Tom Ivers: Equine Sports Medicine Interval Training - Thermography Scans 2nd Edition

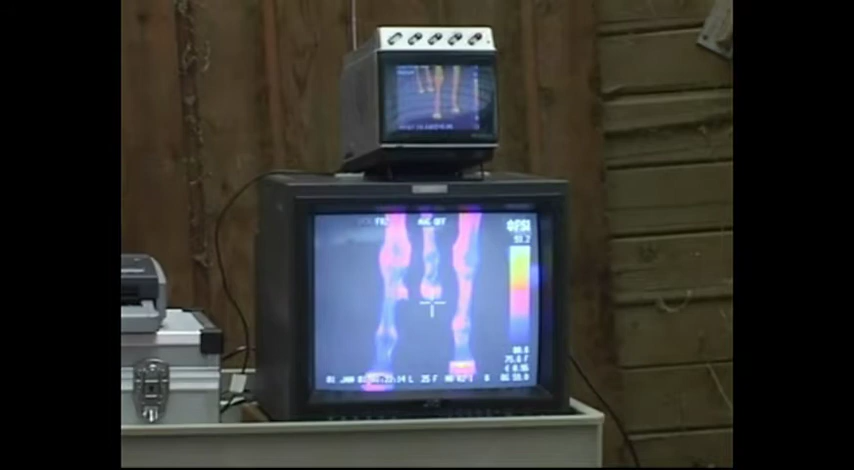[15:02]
Shutting that door, shooting from behind, showing the feet getting hot. Okay, because I can do that.
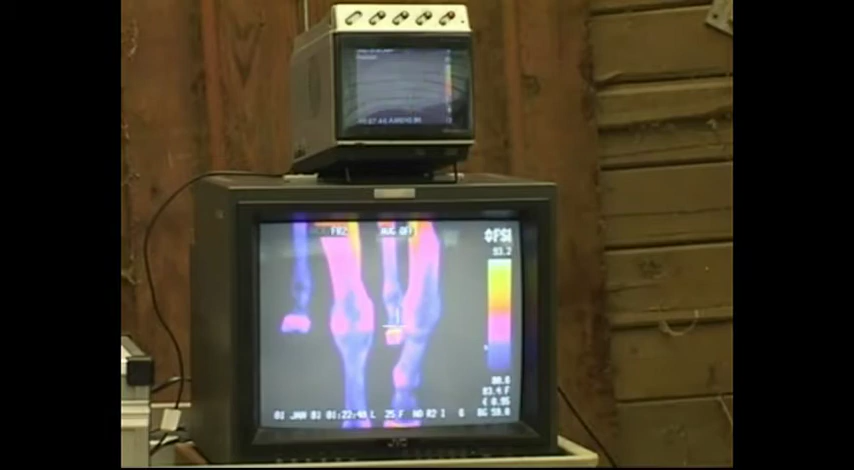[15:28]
Okay. All right, so John, okay, now as we look at this horse, he's got more problems.
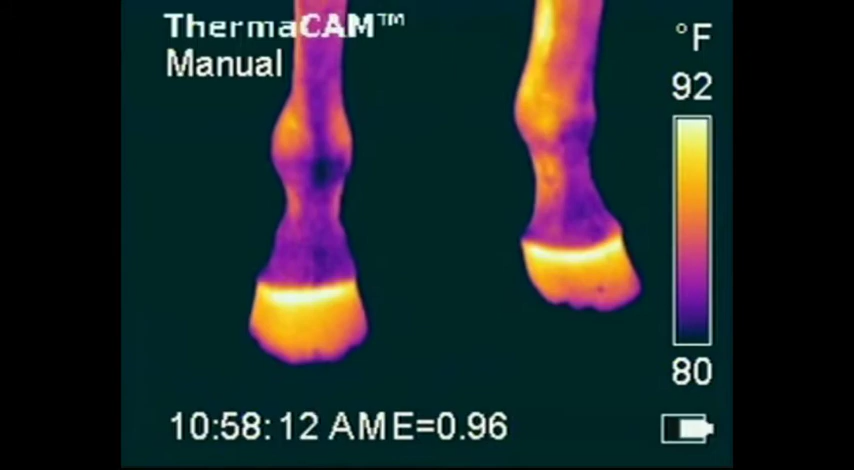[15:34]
On screen: scale top 92°F, scale bottom 80°F
First of all, the heat is bleeding down into his feet much more than the other horses that we looked at. That's not a real good sign.
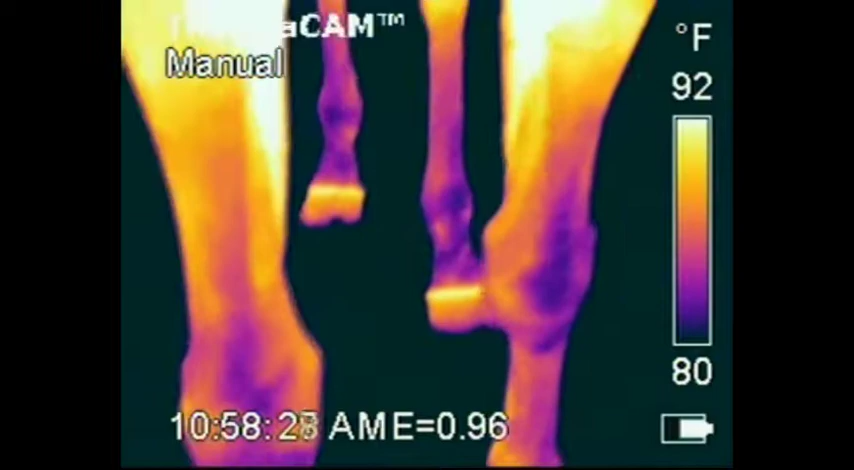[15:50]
On screen: scale top 92°F, scale bottom 80°F
The knees have got heat in them, right down there at that third carpal bone on the inside of that knee.
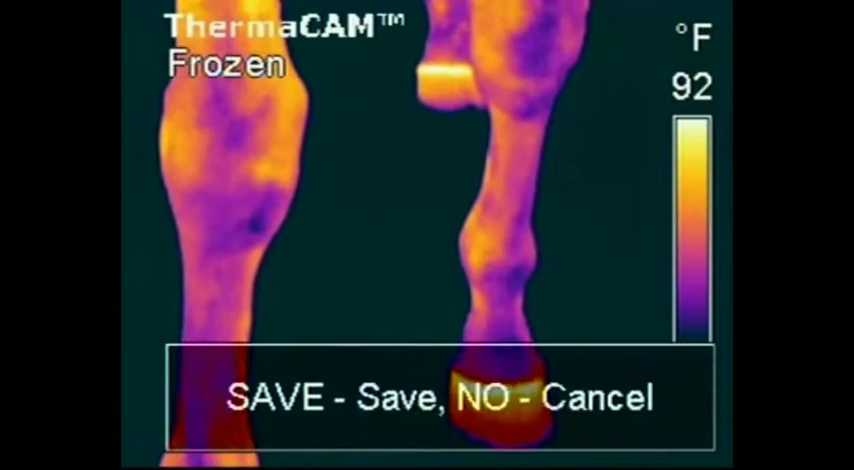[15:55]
On screen: scale top 92°F
Not very pleasant thing to have going on in a horse. If we had a lame horse, it would be worth diagnosing with a X-ray at the knee.
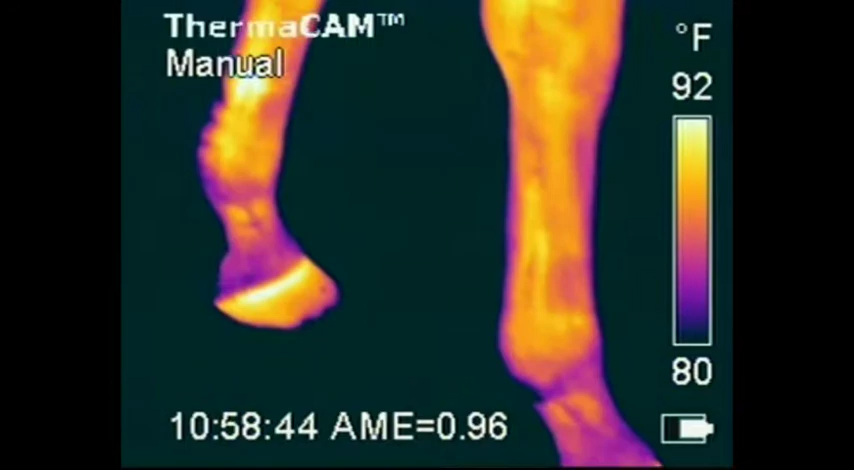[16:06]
On screen: scale top 92°F, scale bottom 80°F
We see a pretty severe not severe, but certainly a bump on that left front tendon over there. Bump of heat. We're not seeing a bump on the leg when we actually look at the horse, but we're seeing a bump of heat about halfway down that tendon. Bad sign. It's time to pull out the ultrasound machine.
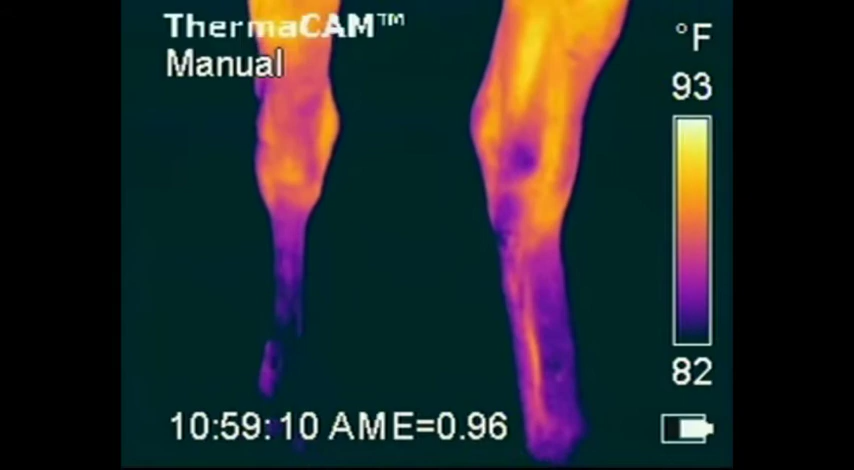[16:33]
On screen: scale top 93°F, scale bottom 82°F
Both hocks have low joint heat in them. Low joint heat in the hocks is relatively common in performance horses. But if you start getting hock pain and the horse starts to stab a little bit, then it's time to take care of it. The hock is the one joint that you can inject with corticosteroids without
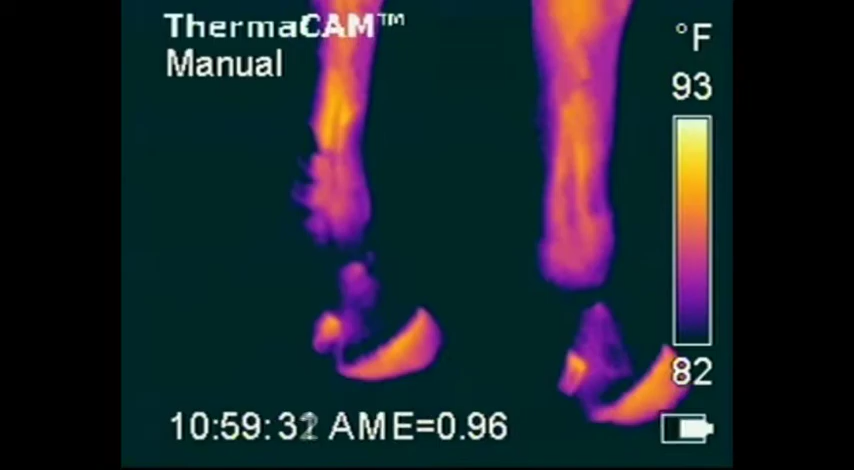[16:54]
On screen: scale top 93°F, scale bottom 82°F
doing much in the way of damage.
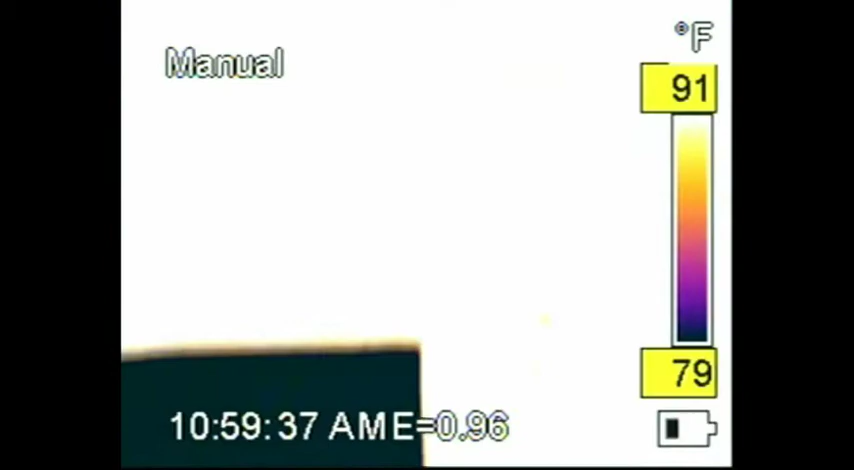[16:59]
On screen: scale top 91°F, scale bottom 79°F
Again, we're adjusting the camera. It took me a while to learn how which buttons to push to get this camera zeroed in, but you know, after a day, I pretty well had it down. Looking for hot spots as a stifle along the back. Stifle on this horse is clean, cold as a cucumber. Over the top of the back.
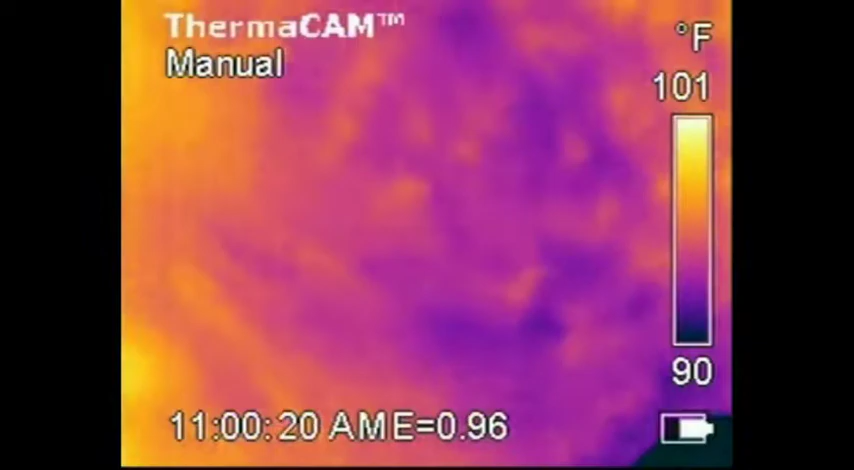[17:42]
On screen: scale top 101°F, scale bottom 90°F
A little bit of heat back toward the tail of the horse. Well, right there in the middle of the back, there's a splotch of heat that we don't necessarily want to see.
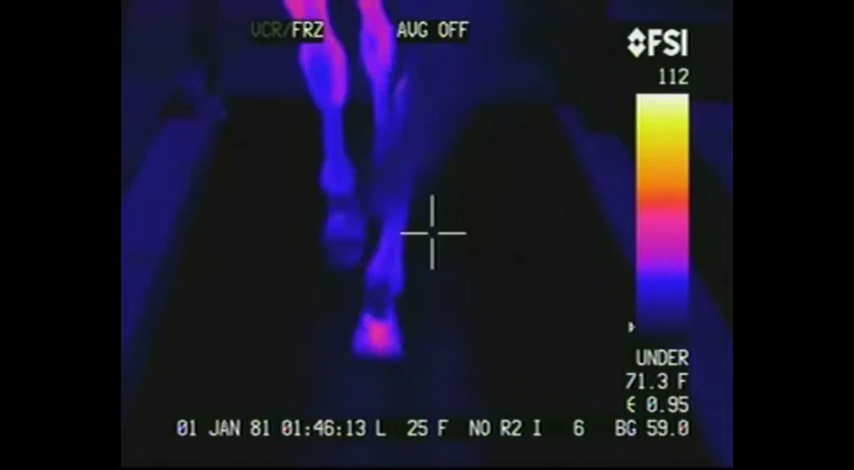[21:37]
On screen: spot 71.3°F
But it's interesting that as we were using this FLIR camera on these horses, one of the things we discovered is that at high speeds, the treadmill really can tend to heat up the feet. And not only that, but you can see with the thermal camera how the feet are contacting
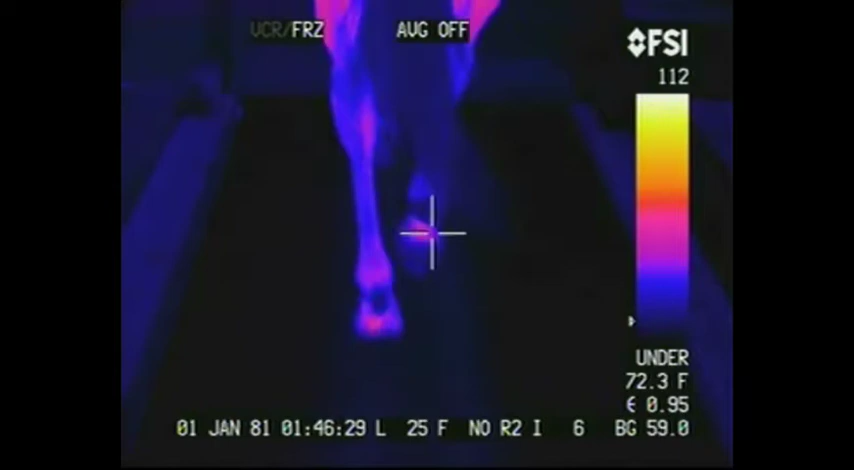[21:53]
On screen: spot 72.3°F
the treadmill itself, the treadmill belt.
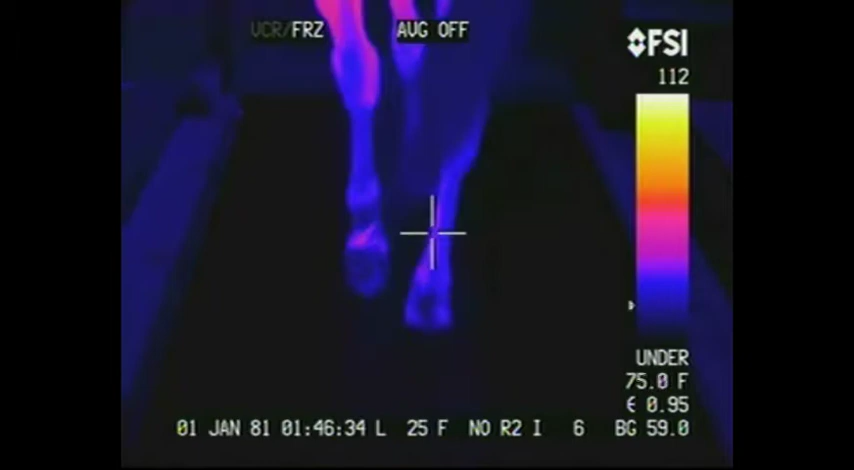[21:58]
And you can also see the muscles warming up as the horse goes.
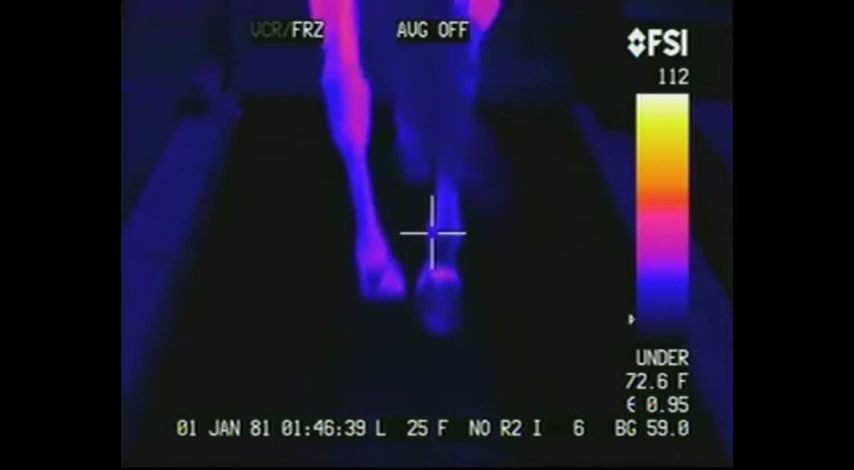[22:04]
You can see muscles that are working and see muscles that aren't working in muscle-injured horses.
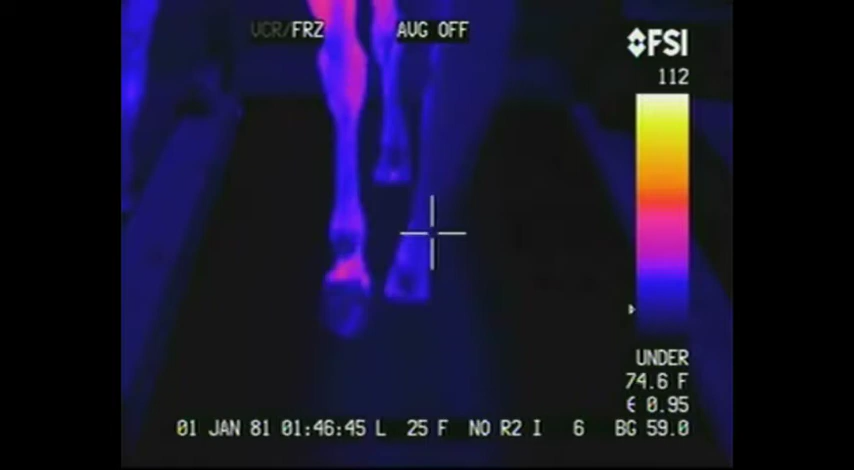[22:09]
On screen: spot 74.6°F
Right now, you're looking through the FLIR prism camera instead of the E1, but shortly you'll be looking through the E1.
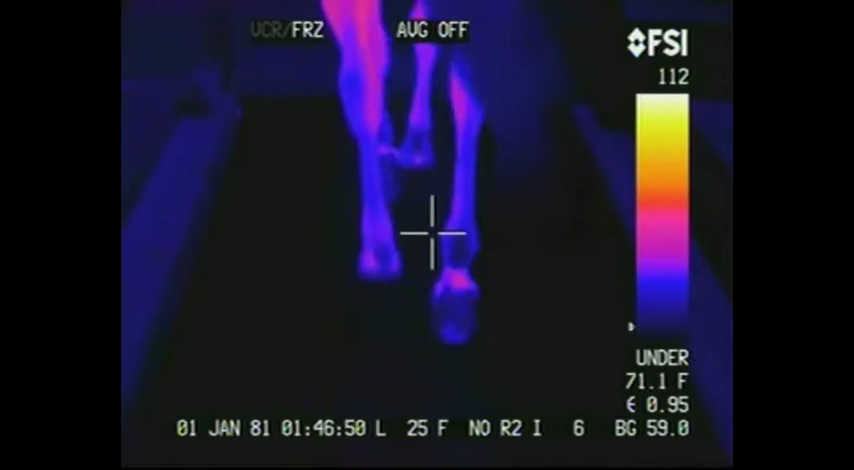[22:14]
The prism, there's the E1 right there. Now,
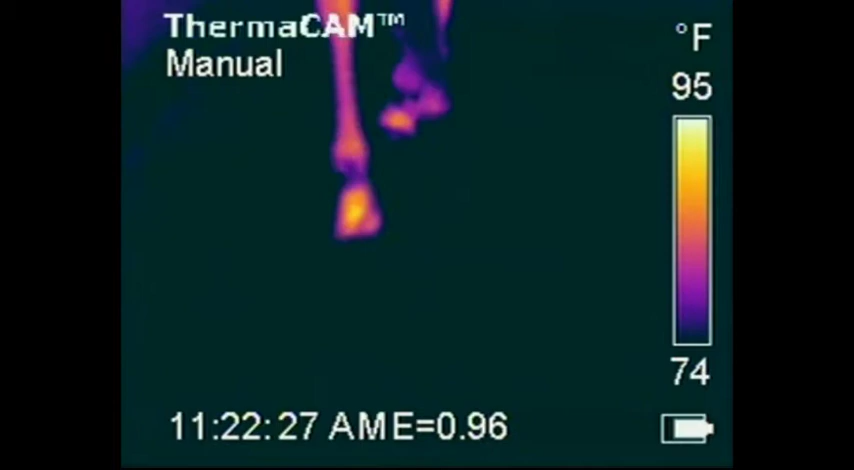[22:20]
On screen: scale top 95°F, scale bottom 74°F
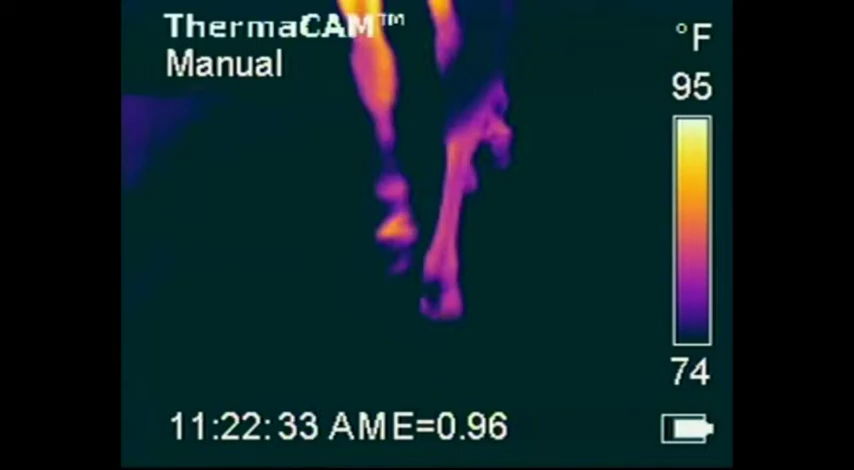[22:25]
On screen: scale top 95°F, scale bottom 74°F
they were on different heat settings, heat ranges, so that their colors are different, but you can see that
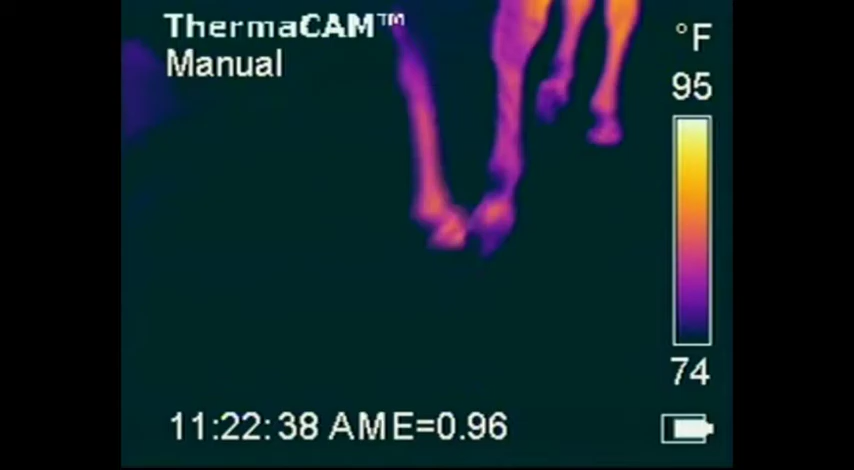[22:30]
On screen: scale top 95°F, scale bottom 74°F
the clarity of picture and the